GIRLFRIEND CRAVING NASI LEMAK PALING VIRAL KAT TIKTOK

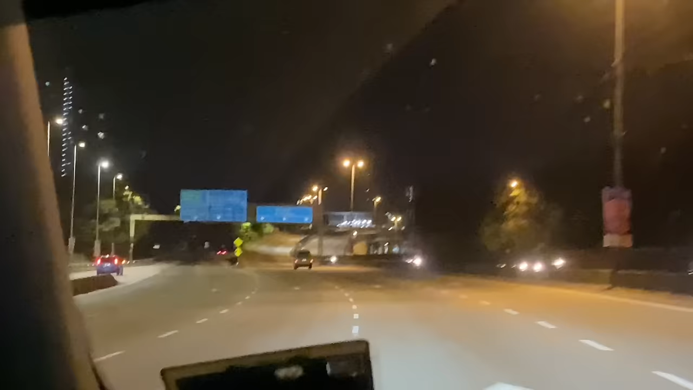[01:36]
Bukan lagi Okay guys, dah nampak dah Sign Sungai Buloh Bang sudu kami mari